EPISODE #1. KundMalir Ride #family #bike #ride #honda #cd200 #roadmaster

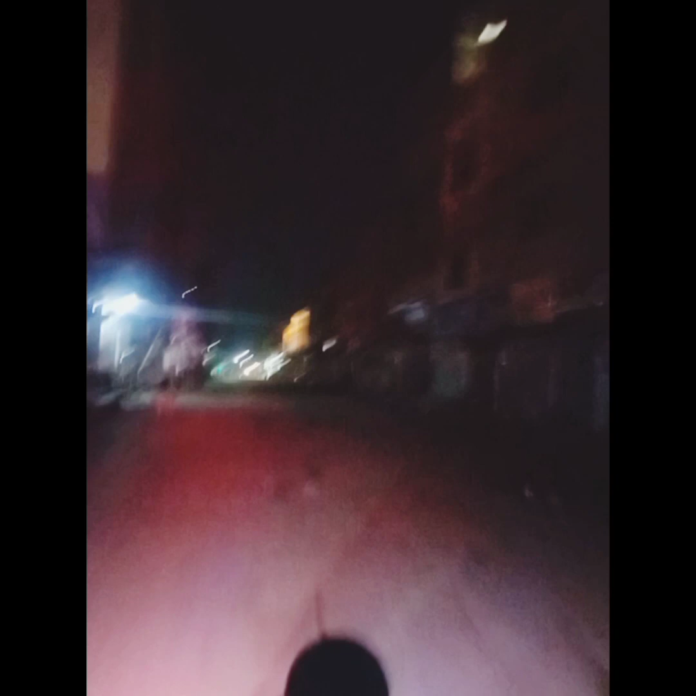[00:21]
ہم نے اپنے شکفر کی شروعات کر دی ہے اہدر آباد کی ٹوٹی پوٹی سلکوں سے اور چمپوں کی بربار سے ہم یہ
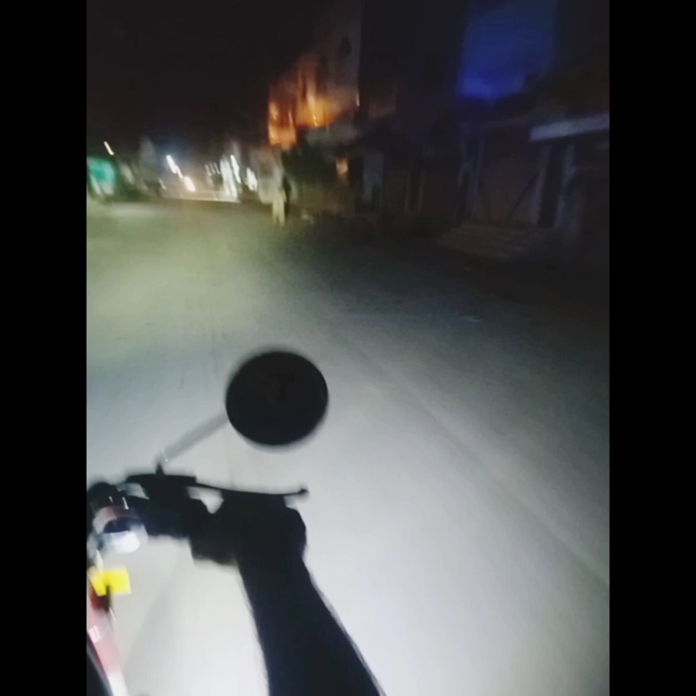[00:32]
سفر شروع کر رہے ہیں اور یہ فجر کا ٹائم میں یہ روڈ سارا کھانی نظر آ رہا ہے یہ اہدر آباد کا
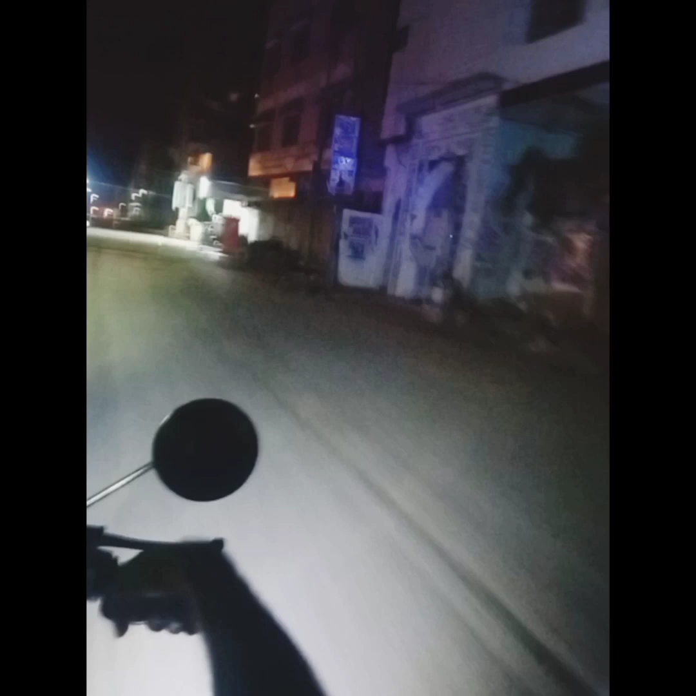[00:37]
پھلیلی والا روڈ ہے ہم لائنڈ چینل کروسنگ سے نکل کے
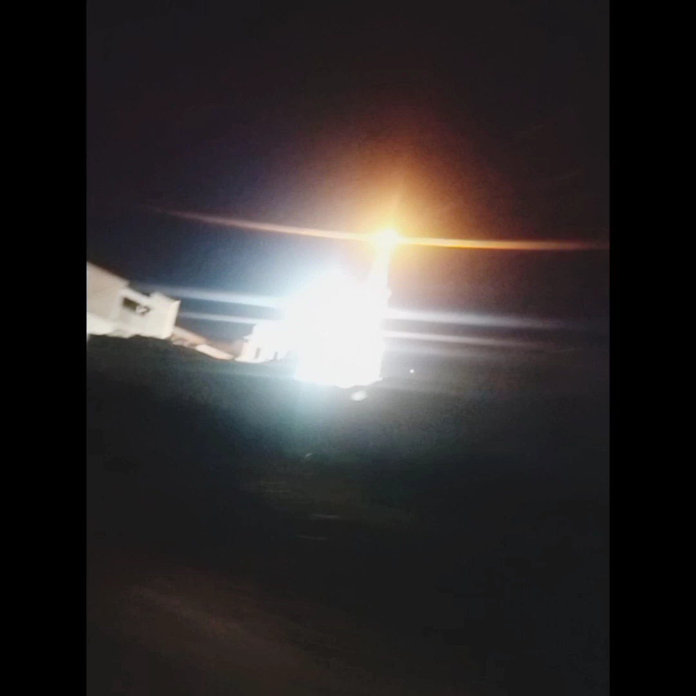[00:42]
اور ایڈ یوز کرتے ہوئے ایم نائن کی طرف بنیں گے اور انشاءاللہ اپنا سفر ایم نائن سے شروع کریں گے کراچی اہدر آباد موٹرڈ ہے
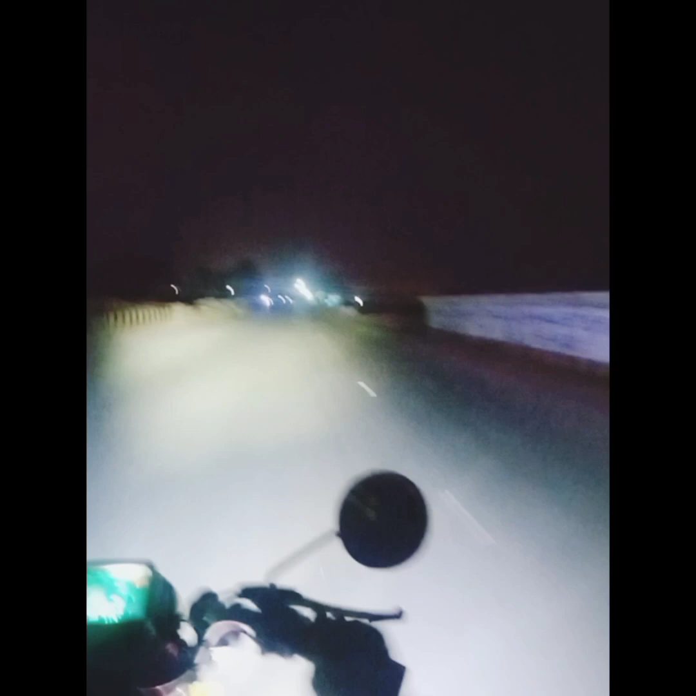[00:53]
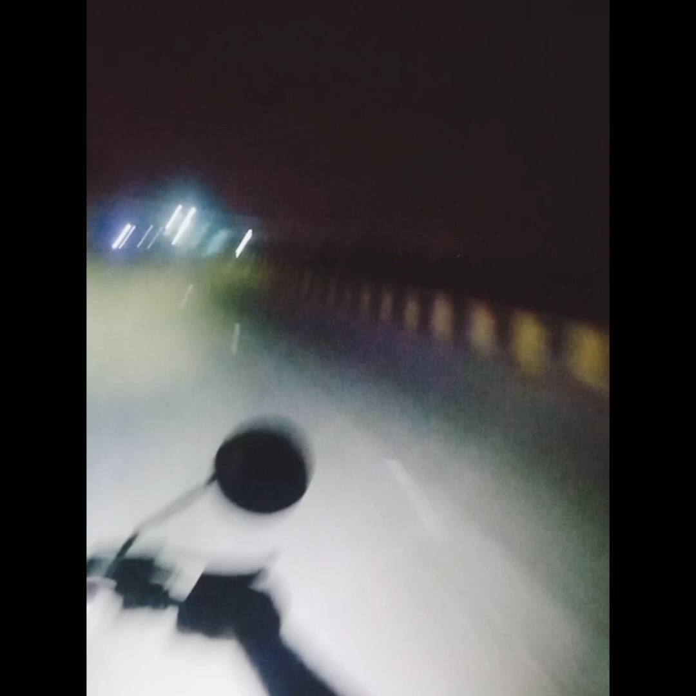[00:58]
دوستو میں اکثر فجر کے ٹائم پر سفر کرتا ہوں لانگ روڈ پر داروڈ ٹائمنگ کے مطابق کے جلدی ہم چونہ منظر پر پہنچیں اور دن ہی دن میں رائٹ کرنی پڑے یہ جمپ دیکھیں ایک اور جمپ آیا ہر جگہ پر گاڑی
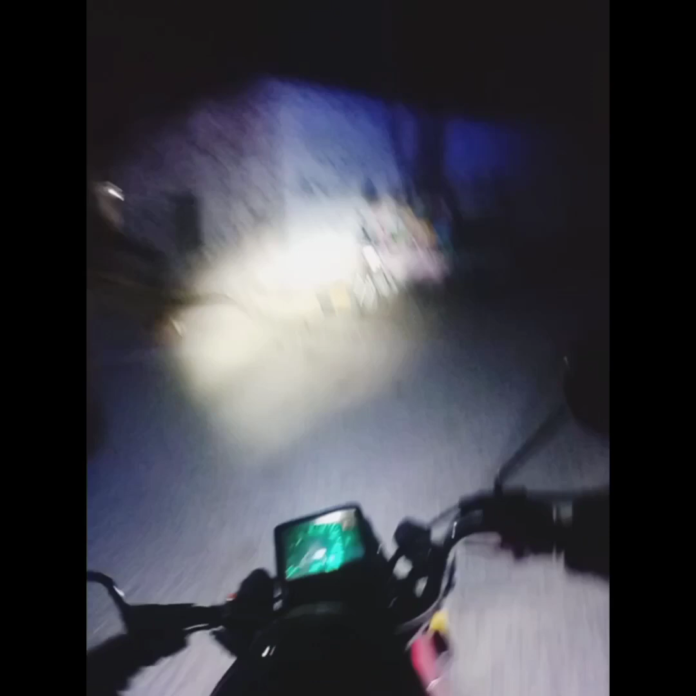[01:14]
ٹو وی لو پور وی لو ٹوزٹوپ ہوتی ہے اس کے علاوہ ہم یہ منظر بھی دیکھیں گے کہ دن جو ہے